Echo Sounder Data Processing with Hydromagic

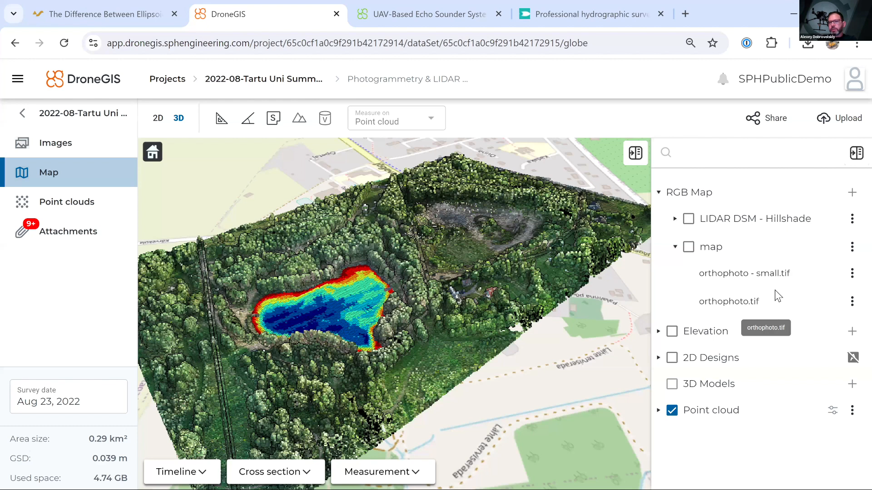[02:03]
and it cannot handle huge files. That file, full resolution file, has size more than 4 gigabytes, as I remember. So please download orthophoto small. I will use Hydromagic. You can download a trial version here,
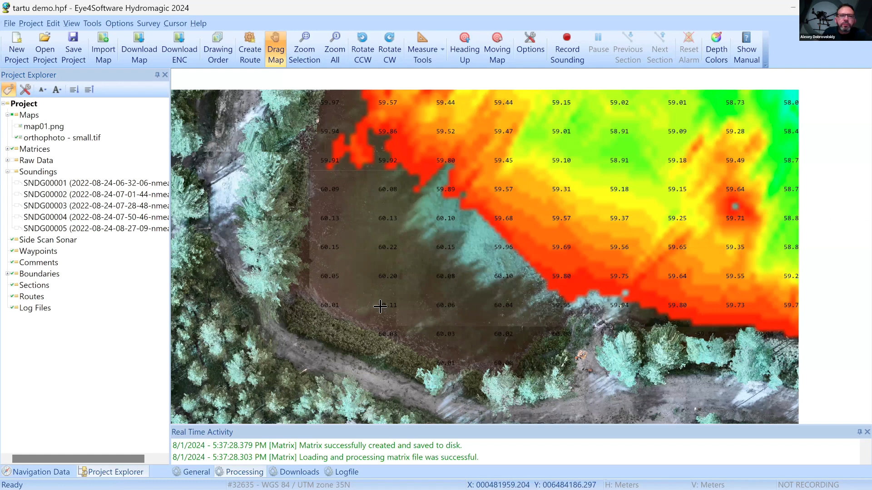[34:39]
we need to extend palette a bit, 60.20 or something. But doesn't matter.
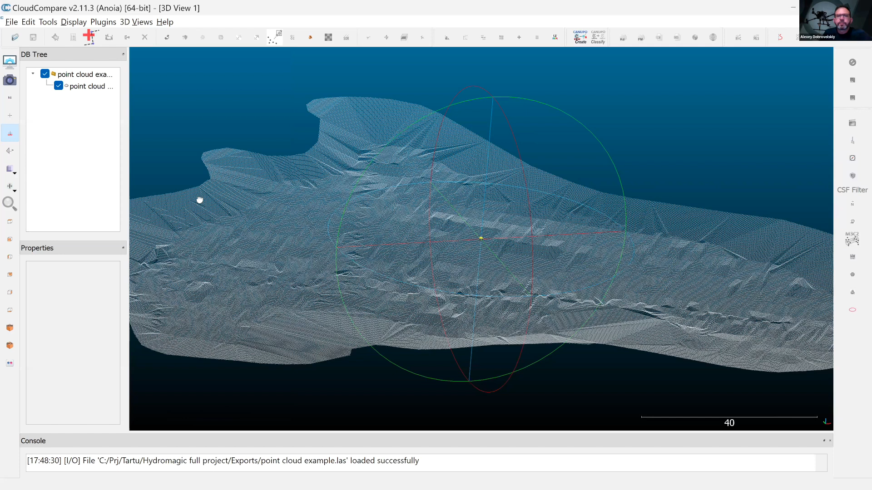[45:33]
Actually, it's the same what we can see here.